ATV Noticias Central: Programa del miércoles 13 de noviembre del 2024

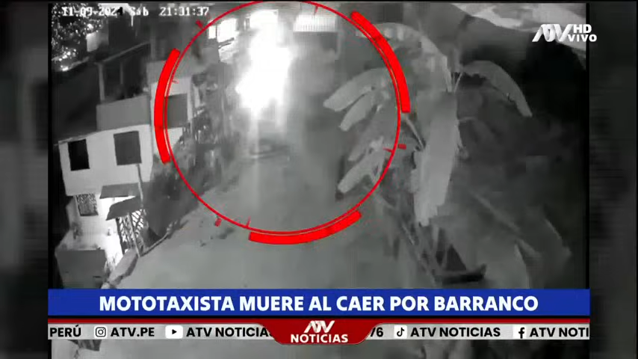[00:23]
En esta cámara de seguridad se puede ver cómo llega este mototaxi a una curva. Pierde el control y se desbarranca.